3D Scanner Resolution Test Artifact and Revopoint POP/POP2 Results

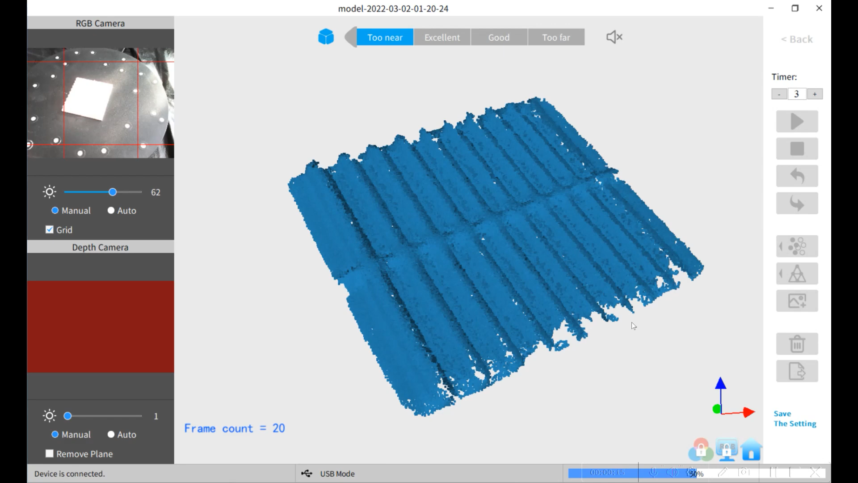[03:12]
and then you can fuse the point cloud and then you want to go in and set the mesh quality to as high as possible six and I've been setting the noise down to zero so it doesn't do anything and then tell it to fill the holes.
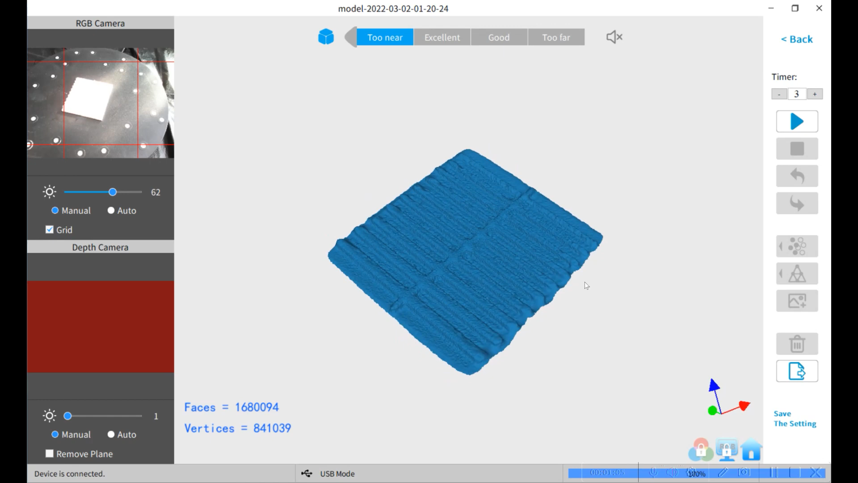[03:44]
Then you can export for analysis.